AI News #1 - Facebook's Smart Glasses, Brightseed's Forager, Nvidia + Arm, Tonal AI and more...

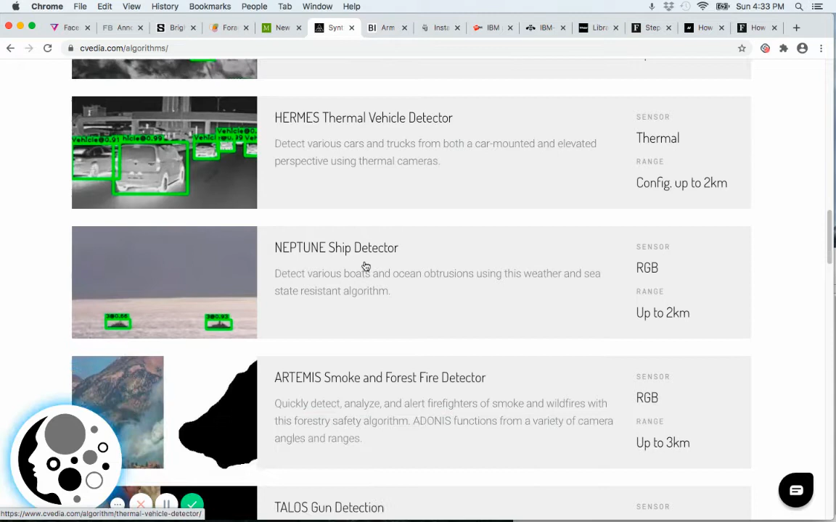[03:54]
Vehicle thermal detector. Ship detector. Wildfire detector, which I'm based in California.